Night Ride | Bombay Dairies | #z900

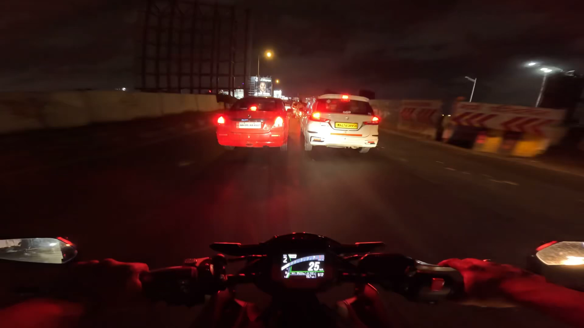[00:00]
इसाल बंबे में आजके लोट बॉल
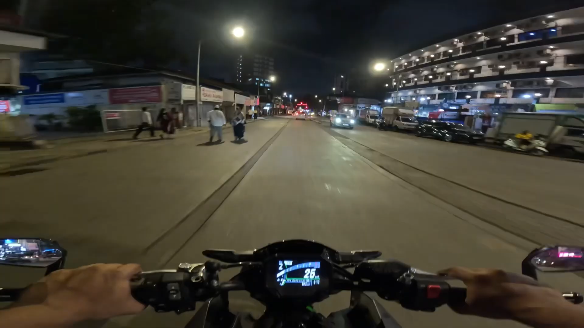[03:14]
प्रफिक है तो दोस्तों आज बम्बे में एक दम सुपब सा ट्राफिक है में जब भार निकला बंबे दरशन के लिए पर बंबे दर्शन लेए जब निकला भाई ट्राफिक है अपने रिटन घर पर जा रहा हूं और टाइम हो चुका आपको बतता हूं नो बज की 14 मिनिट
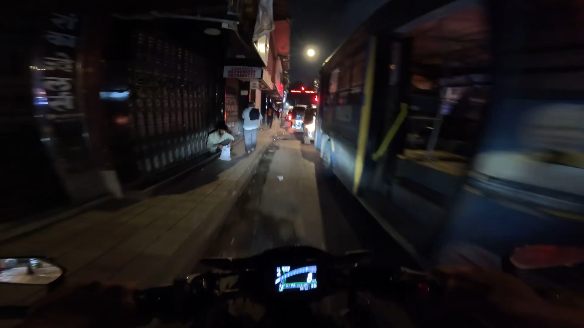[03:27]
और आभी ट्राफिक फोड़ा लूज है किए कि बंबे के अंदर जा रहा था तो बंबे के अंदर जाते बहुत जादा ट्राफिक था और अभी
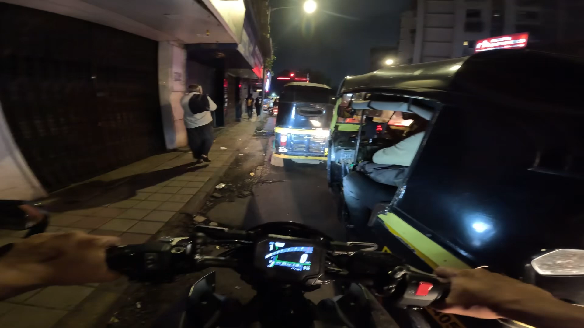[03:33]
भाहर जा रहा हूँ नदब घर की तरफ तो इतना कुछ ट्राफिक है नहीं होना चे तो मज़ा आएगा गाड़ी चलाने में और � निखा है थोड़ा बहुत रोड काली मिल चुका
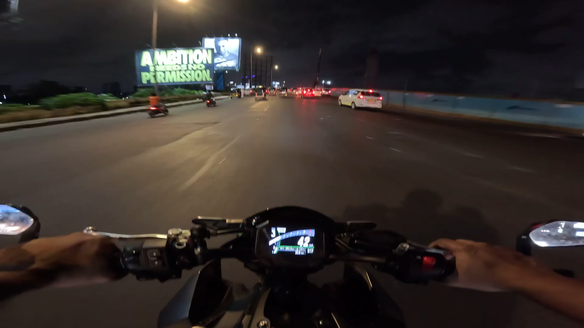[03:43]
है और गांडी मादा चाला हूँ चुका है यह हूँ कैमेरा सेटिंग और निकलते हैं आभी फास्ट फास्ट